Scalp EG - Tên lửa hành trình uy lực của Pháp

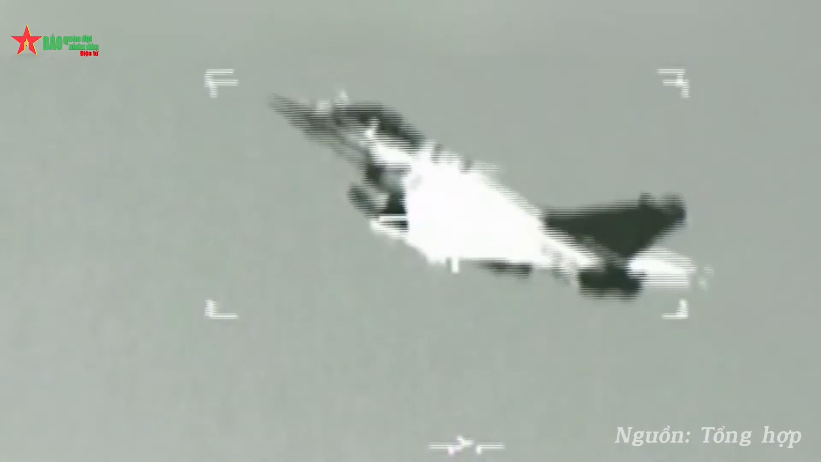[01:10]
đồng thời đầu dò quang điện tử hồng ngoại sẽ so sánh cảnh thực với ảnh mục tiêu được lập trình sẵn trong máy tính của tên lửa và lựa chọn các vị trí để tiêu diệt mục tiêu.